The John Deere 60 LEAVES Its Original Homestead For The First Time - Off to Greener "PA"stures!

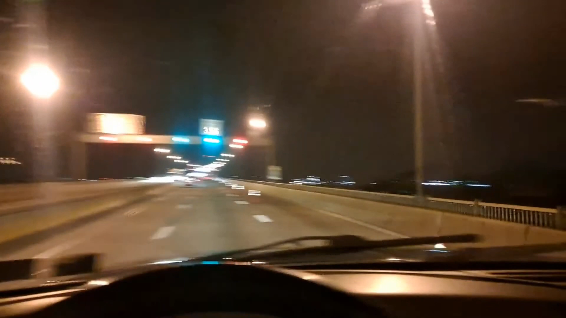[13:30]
This bridge hadn't even been built when this tractor was brought into New Jersey the first time.